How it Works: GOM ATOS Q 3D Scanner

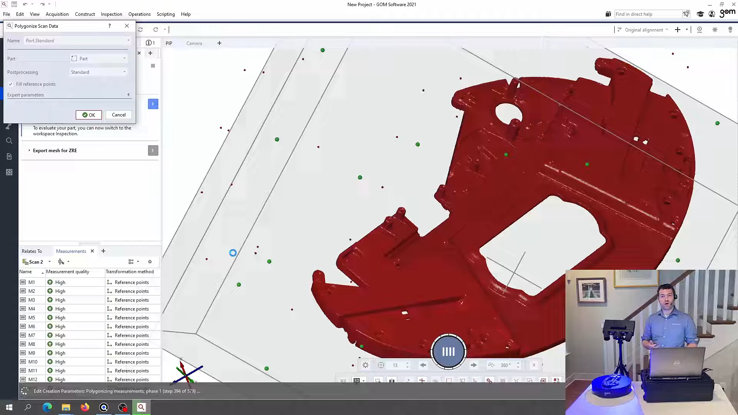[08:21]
but they don't constitute a solid object. Meshing is converting that into an object made up of small, flat, triangular surfaces, many, many, many of them, to potentially make a watertight solid if we were able to capture everything, or at least to give us something that we can bring into a CAD system and use.
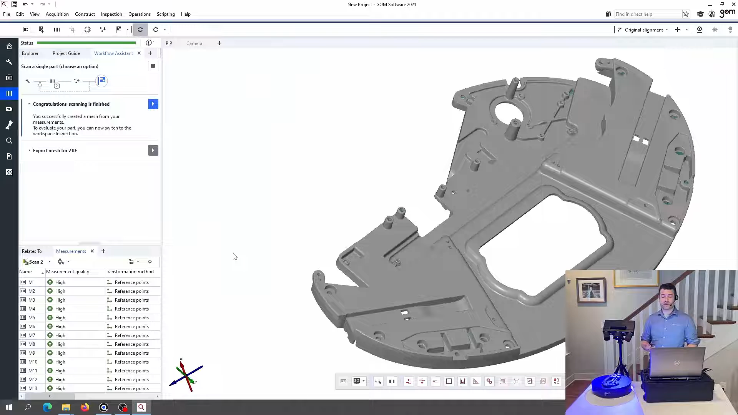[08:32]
So this now being finished, I'm going to take a look at the mesh quality. It looks very, very good.
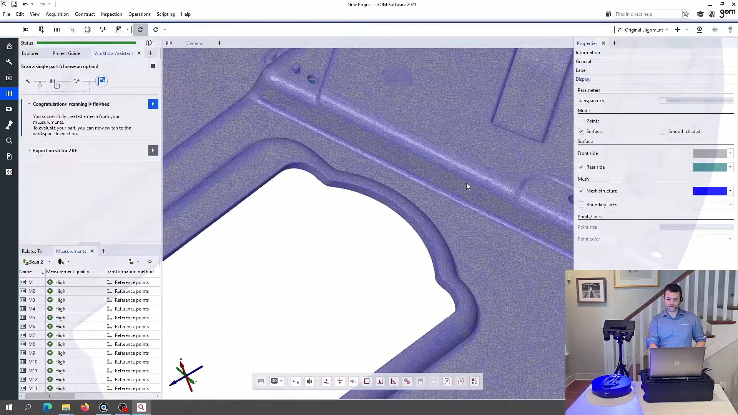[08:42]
I'm very happy with this. And I've got very accurate full coverage of as much of the part as I could reasonably hope to with this quick of a scan.